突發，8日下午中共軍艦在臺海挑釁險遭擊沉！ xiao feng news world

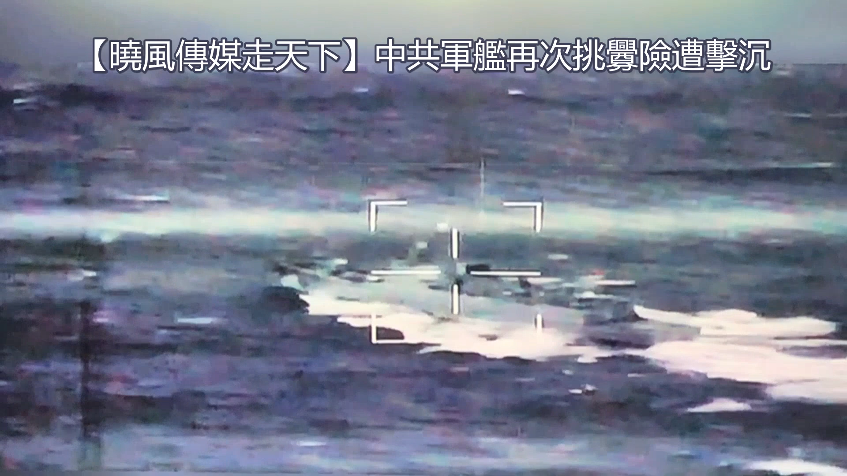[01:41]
因为此时台湾空军方面也传来消息，台湾的空军在上空也已经锁定了中共的军舰。